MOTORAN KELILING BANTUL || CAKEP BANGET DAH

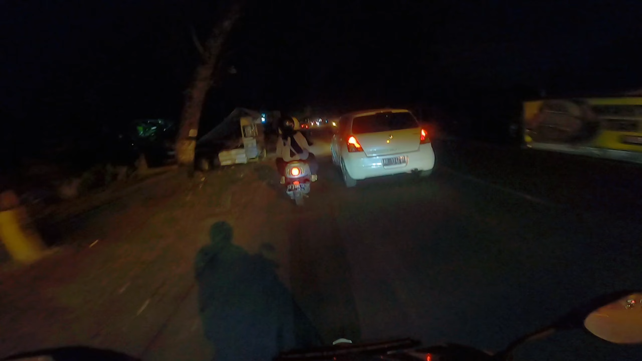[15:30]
Kalau malam lewatnya jalan raya gini bagusnya, karena kan banyak lampu-lampu ya,